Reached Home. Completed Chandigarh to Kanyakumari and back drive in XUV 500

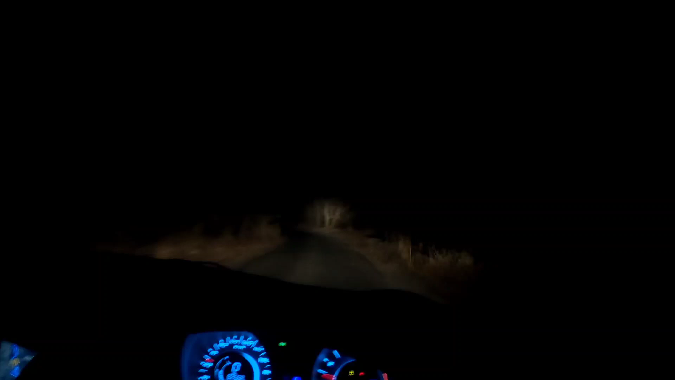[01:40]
Like it's good. The road looks good. Now the road looks good. It's just a wet road. The road is still good.
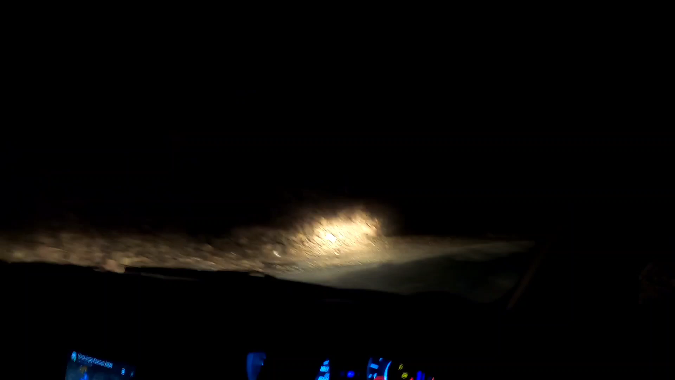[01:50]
Now the car is also here. Look at the below. I don't know if I can see it or not. Now the outside. Up until now.